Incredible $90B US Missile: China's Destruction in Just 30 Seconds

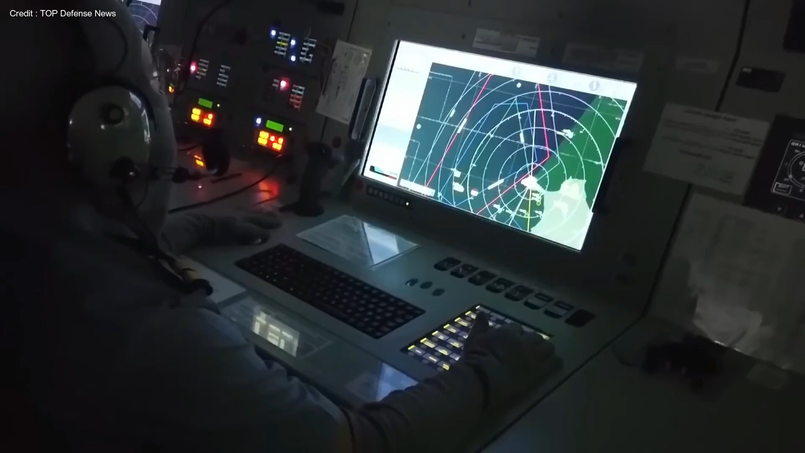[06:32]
one discreetly operating in stealth mode,
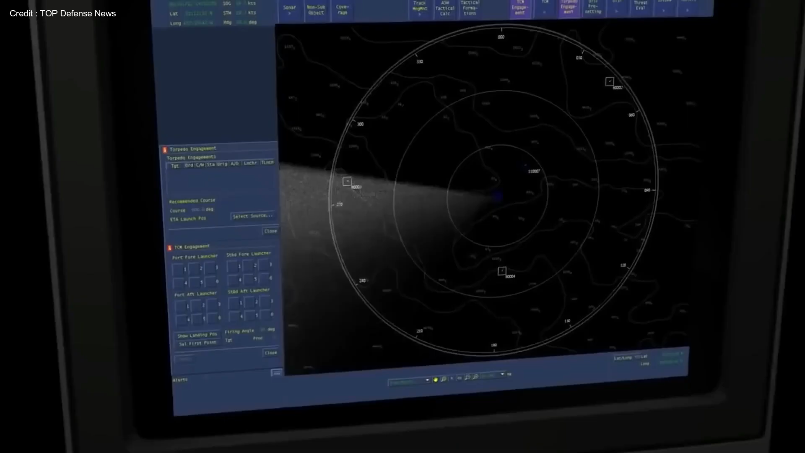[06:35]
the other facilitating comprehensive 3D tracking of over 180 targets within a radius of 155 miles.